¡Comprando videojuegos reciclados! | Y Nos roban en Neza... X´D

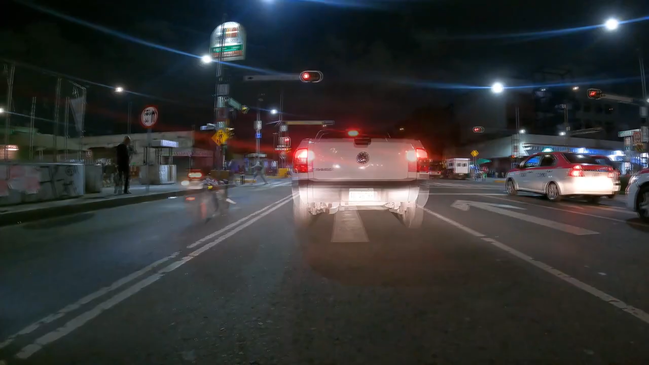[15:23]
Y la neta es que se aprecian mucho estas tomas. Pasamos por Tepito a estas horas y la neta es que es una experiencia.